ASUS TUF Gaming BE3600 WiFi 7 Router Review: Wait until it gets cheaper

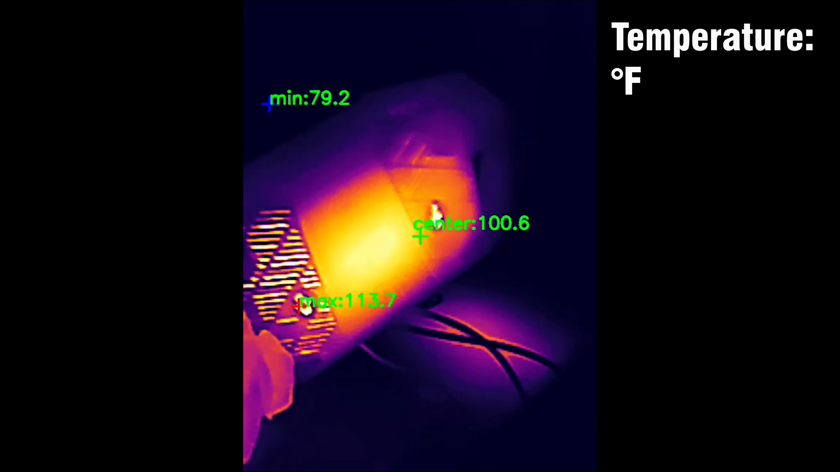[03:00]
There are openings all around the case including at the top, rear and the bottom sides.
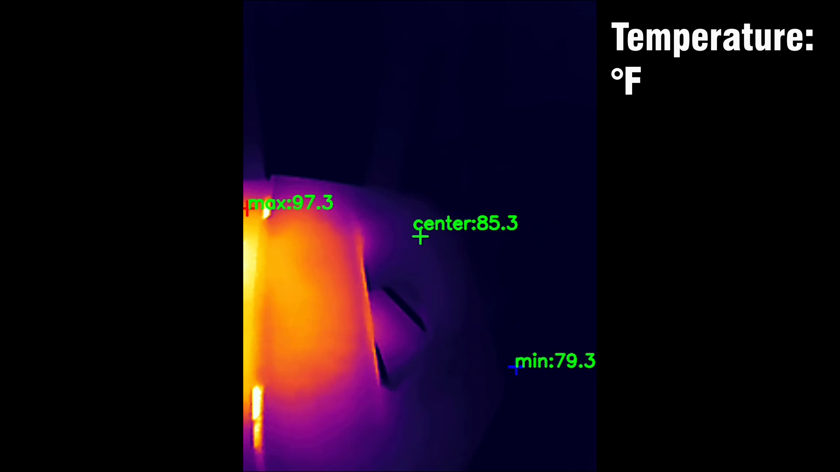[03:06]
On screen: max 97.3°F, min 79.3°F
And as you can see from the video that I took using a thermal camera,
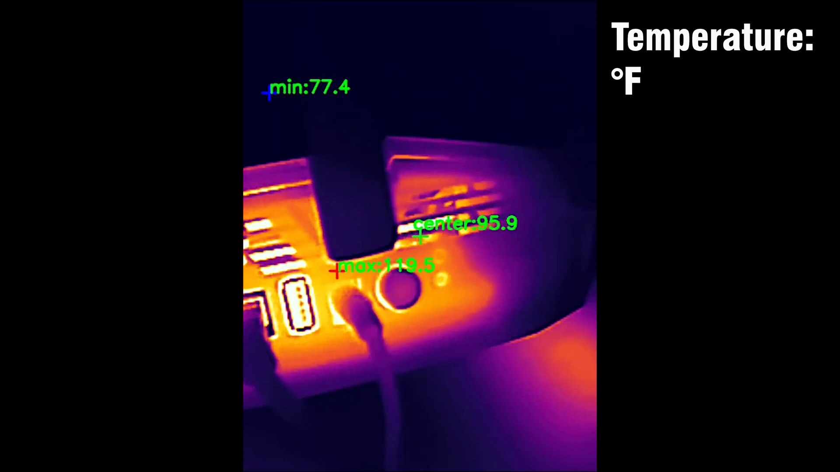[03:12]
there are some warm spots which is normal considering the heat transfer away from the chipsets, but there doesn't seem to be any risk of any future thermal throttling.